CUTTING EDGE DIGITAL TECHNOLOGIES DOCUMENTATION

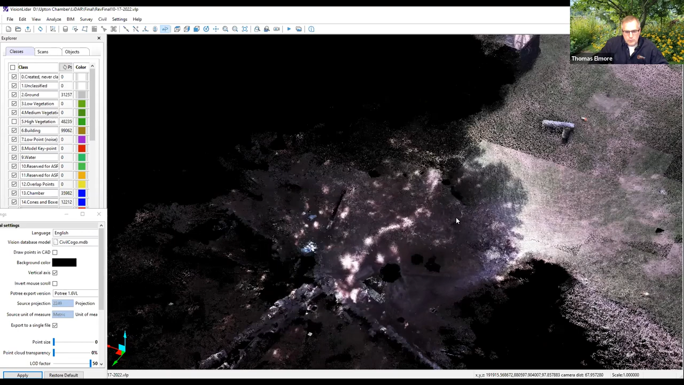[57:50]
Oops, wrong spot. Come in here. Now this hole here, that's from the tree trunk by classifying that and turning that off. But we can look inside the chamber. So that's what you would see from the outside looking in.
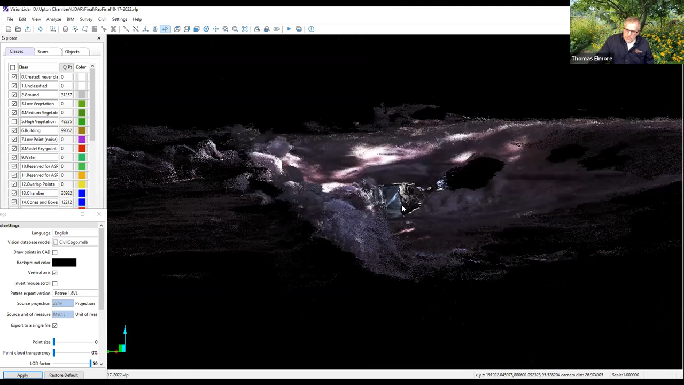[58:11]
And by changing the scene here,
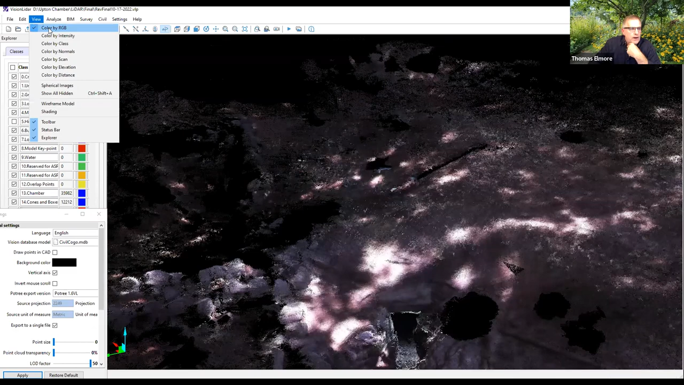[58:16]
I'm going to go from RGB to a class classification
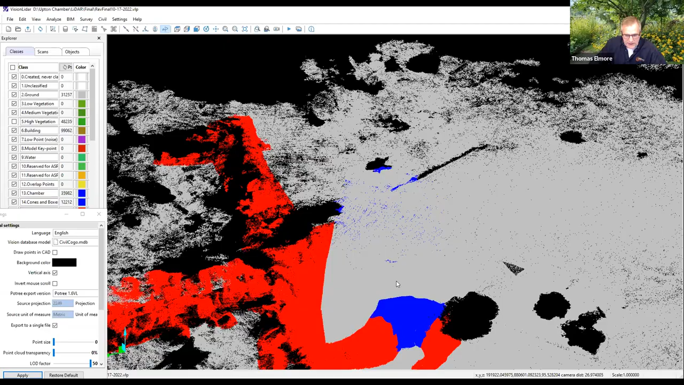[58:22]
system and I have them color coded.
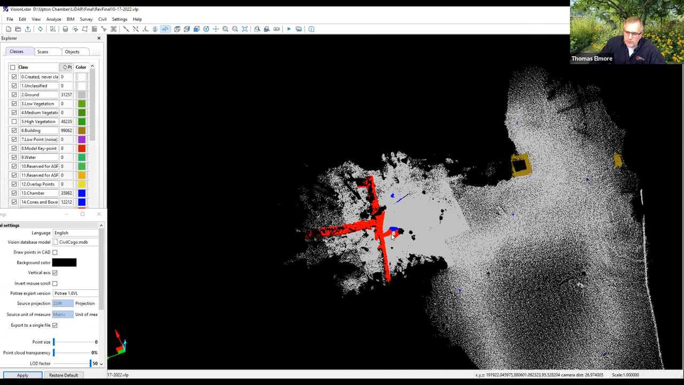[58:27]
The ground is gray, the stone walls are in the red.
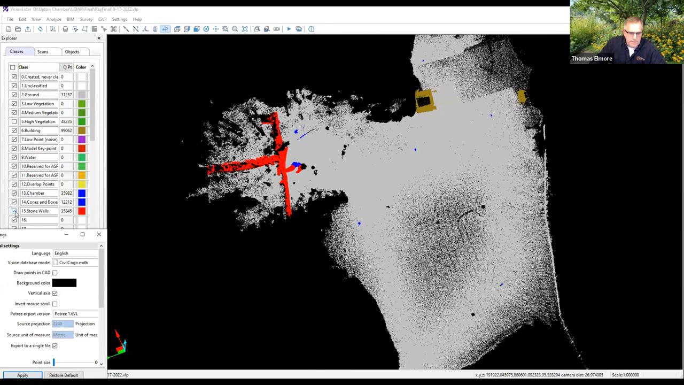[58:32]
And the building is in the brown. And these are my cones in the blue. And so the chamber is color coded.
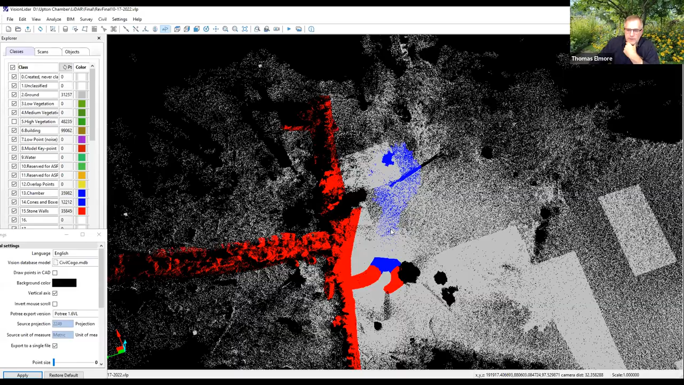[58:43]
But because the ground is in the way, you can't see it.
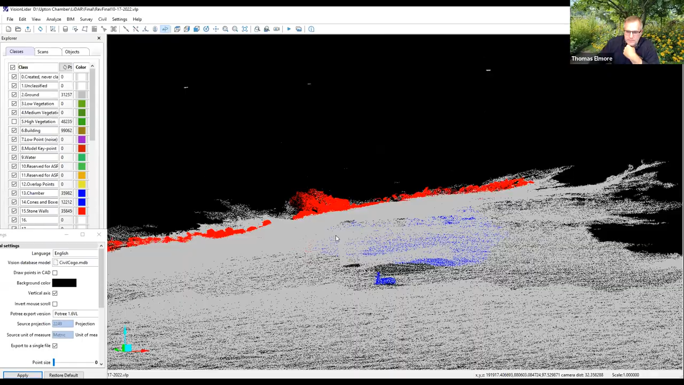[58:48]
But if we do this, there it is.
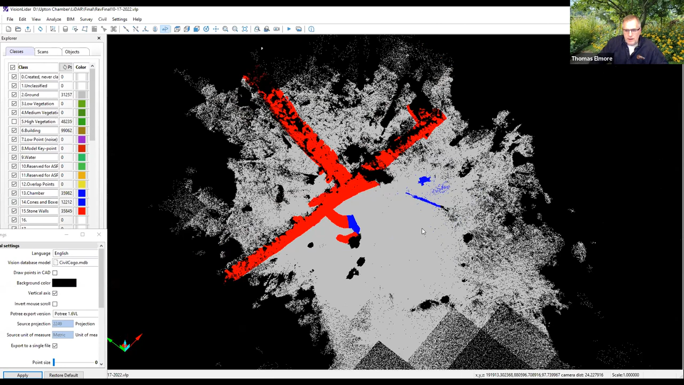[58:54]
So now what we'll do is using the software. We're going to come in here. Cut it out.
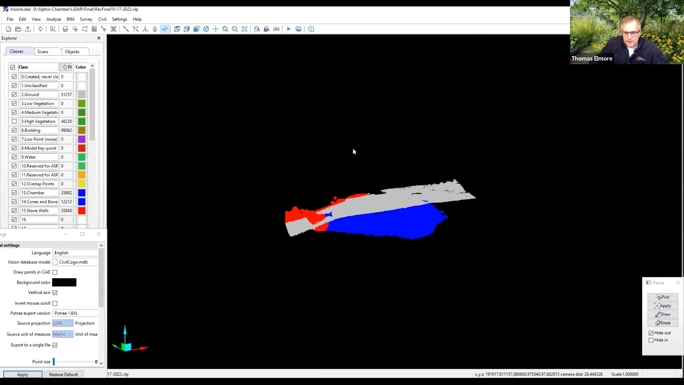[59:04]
And now we can see the relationship of the ground to the chamber.
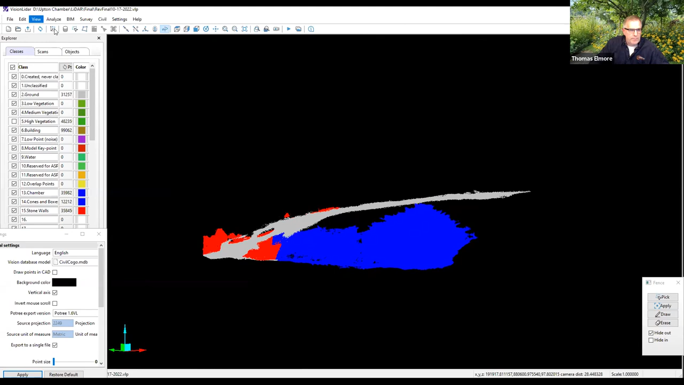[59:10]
And then going back to RGB, you can see the stones. Now, presumably, you'd think that we're looking at the outside of the chamber. But I captured the inside of the chamber.
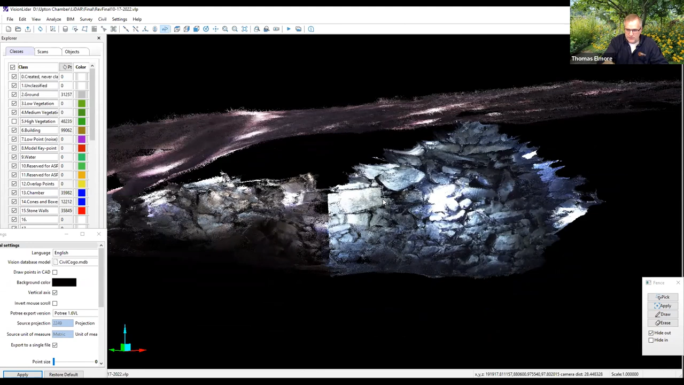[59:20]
So you're actually seeing the inside of the stone faces. But one of the things I wanted to show you here is this.
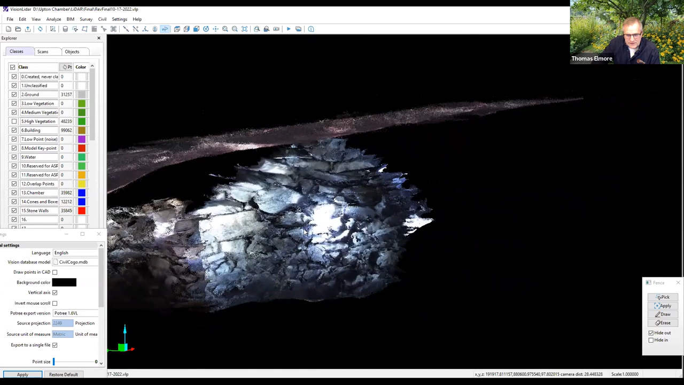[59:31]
The extensions here from the sides of the stones are the spaces between the stone that,
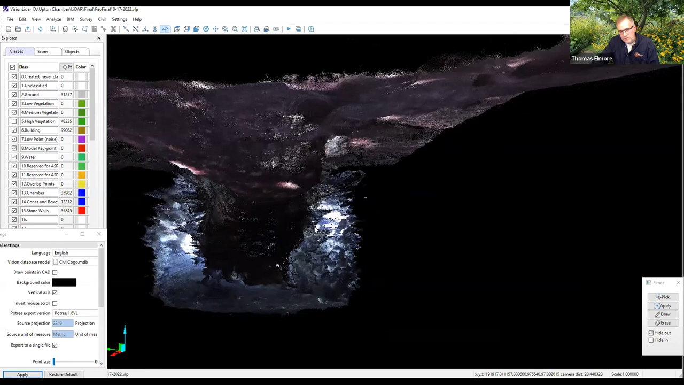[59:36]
because we lit up the chamber and the access tunnel, the scanner went as far as it could see.
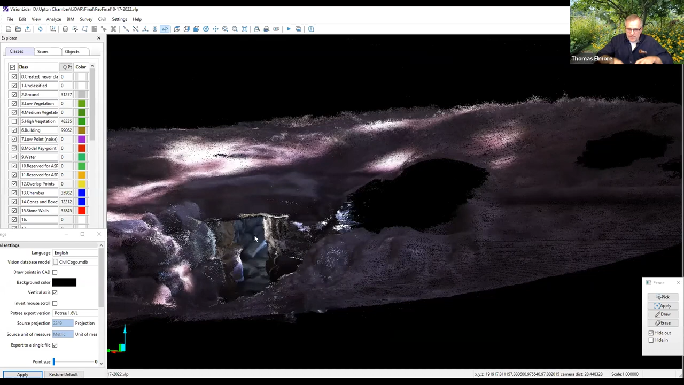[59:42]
So it's actually picking up the space between the stones.